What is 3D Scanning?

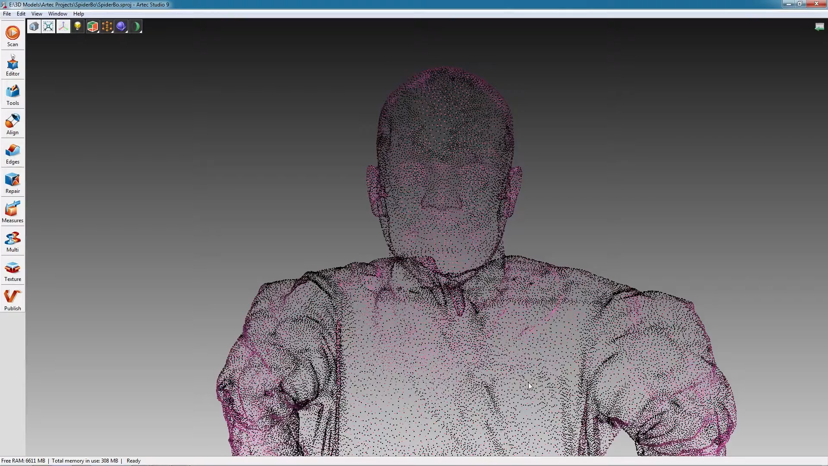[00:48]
Each point in the cloud represents a measured point in the 3D space containing your object.
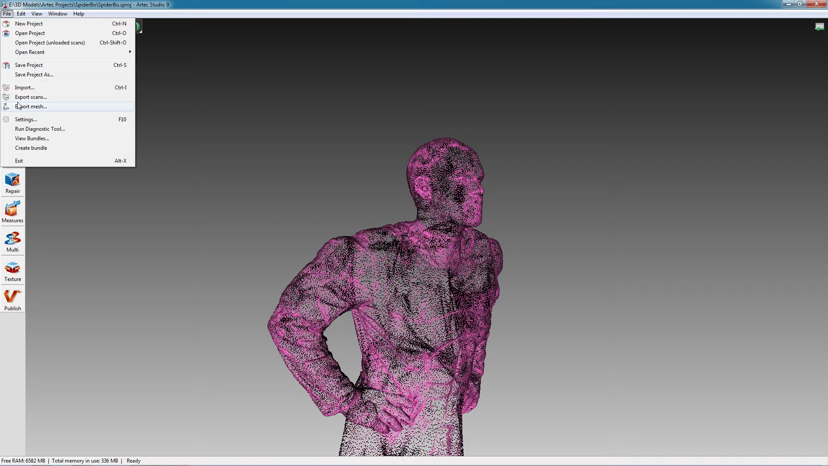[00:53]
Many editing applications cannot work directly with point clouds,
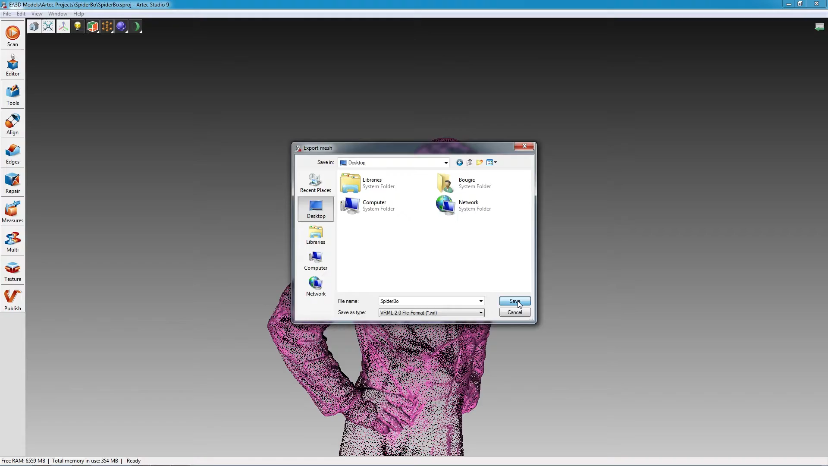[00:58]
so most of the time the finished point cloud is exported from the 3D scanning software as a standard surface mesh file, such as an STL or WRL.